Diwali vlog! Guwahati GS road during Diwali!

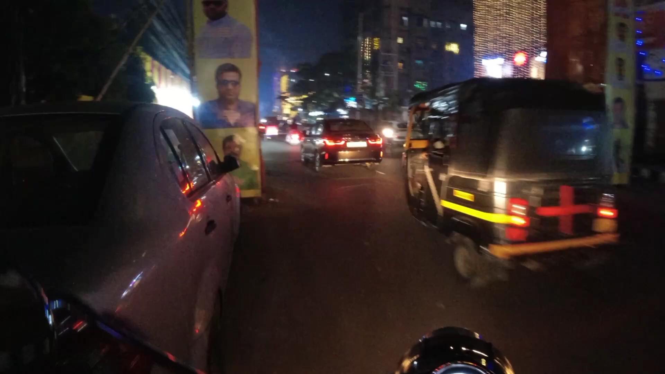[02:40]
তো ফ্ৰেণ্ডছ গুৱাহাটীৰ ৰিহাবাৰীৰ পৰা ষ্টাৰ্ট কৰিছোঁ দিৱালী ব্লগটো আৰু
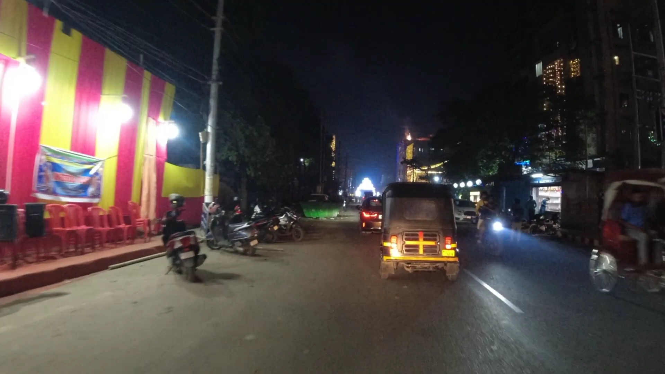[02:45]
ৰিহাবাৰীৰ পৰা আপোনালোক দেখুৱাই আছোঁ কেনেকুৱা লগা হৈছে গুৱাহাটীখন এই দিৱালীৰ সময়ত
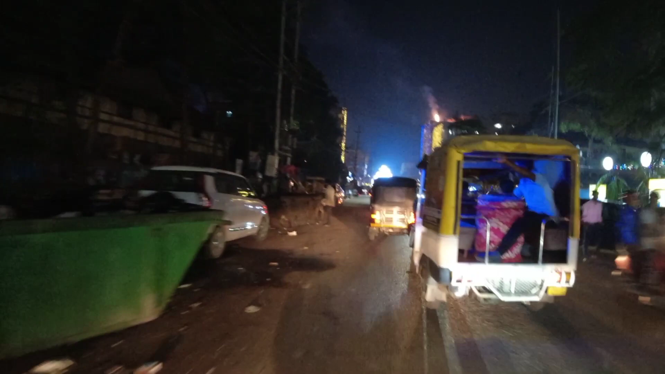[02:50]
আৰু বহুত ঠাইত অলৰেডি বহুত পূজা হৈ আছে কালী পূজা তো দেখা হ'ব
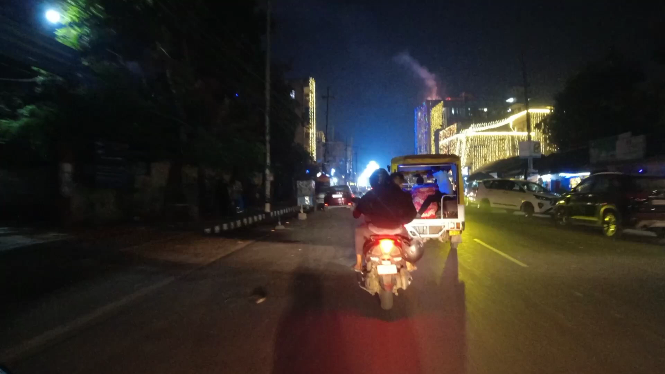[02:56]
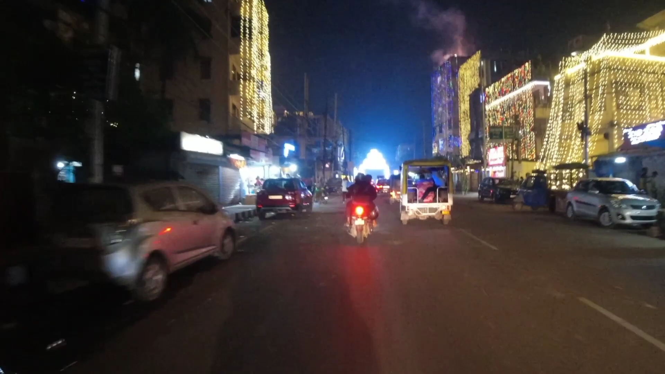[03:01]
ৰিহাবাৰীৰ পৰা ষ্টাৰ্ট কৰিছোঁ আৰু শেষ কৰিম জানিটো খানাপাৰা অভাৰব্ৰিজৰ সন্মুখত তোমালোকে চাই থাকিব সম্পূৰ্ণ ভিডিঅ'টো খুবেই ভাল পাব চক ফ্ৰেণ্ড কি সুন্দৰ লগা হৈছে ৰিহাবাৰীৰ দৃশ্য
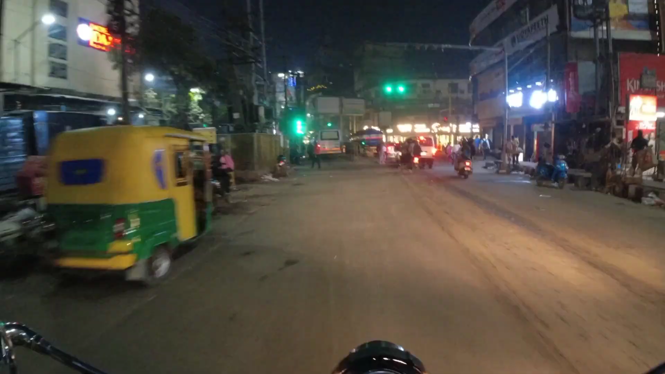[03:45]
তো ফ্ৰেণ্ডছ আমি আছোঁ পল্টন বজাৰ দেখিছে দিৱালীৰ কাৰণে মানুহ কম আছে ৰাস্তা পৰা ফ্ৰী তো আমি সুন্দৰকৈ দেখুৱাম আপোনালোকক সিটিৰ ভিউটো
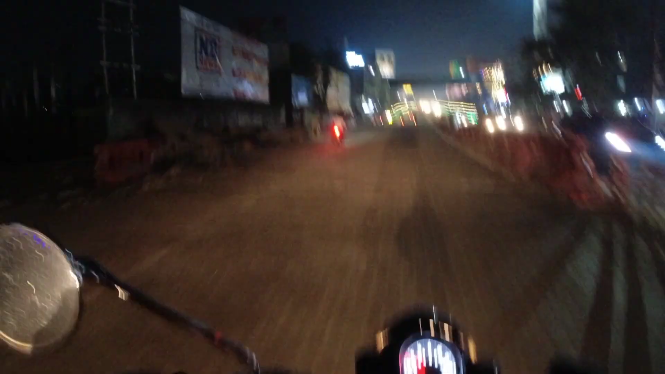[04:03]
পাৰোহি উলুবাৰী ফ্লাইঅভাৰ এই ব্লকটো ফ্লাইঅভাৰক এনেকৈ সজাই তোলা হৈছে
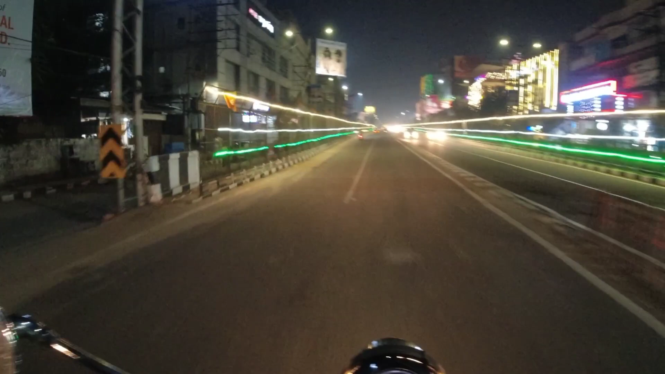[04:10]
আপোনালোকে খুব ভাল পাব চাই পেলাই চাই থাকক
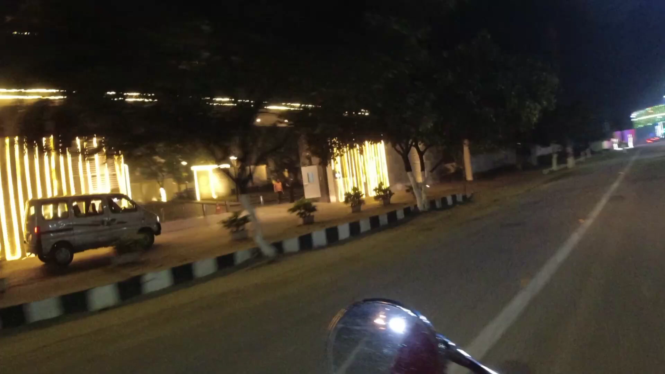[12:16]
আৰু ফ্ৰেণ্ডছ মোৰ সন্মুখত আছে খানাপাৰা ফুড ব্ৰিজটো আৰু গুৱাহাটী আটাইতকৈ ধুনীয়াকৈ সজাইছে এই ফুড ব্ৰিজটো চাওক কি সুন্দৰকৈ
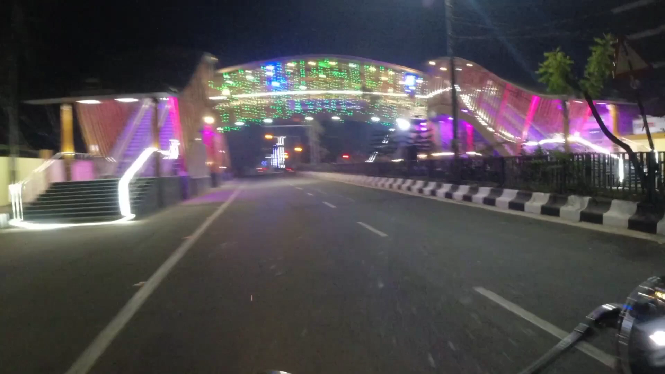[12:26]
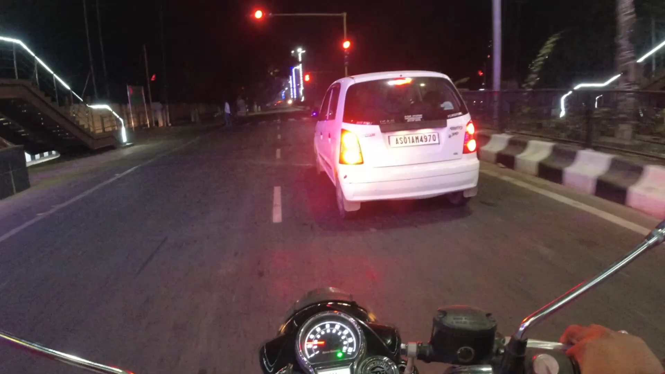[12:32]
আৰু ফাইনালি ফ্ৰেণ্ডছ আহি গলো ঘৰত আৰু আমাৰ কলনিটো চাওক এটা ফলো কৰা কি সুন্দৰকৈ সজাইছে আমাৰ কলনিটো